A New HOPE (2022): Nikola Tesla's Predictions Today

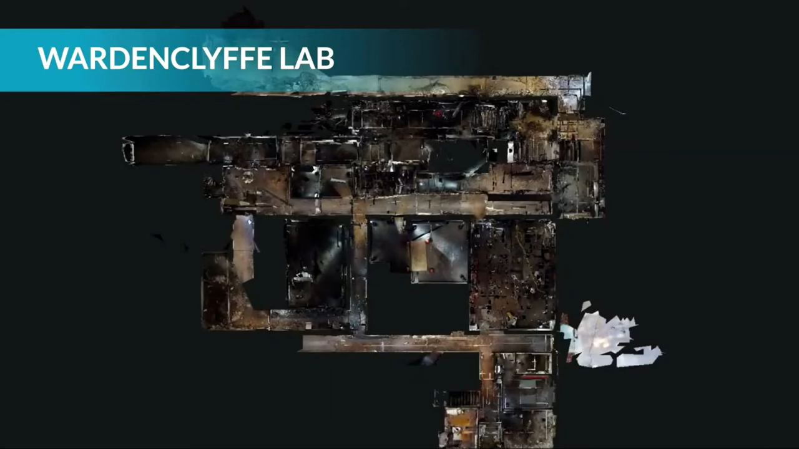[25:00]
and our new 3d scan of the interior of the Tesla lab. The Hudsonned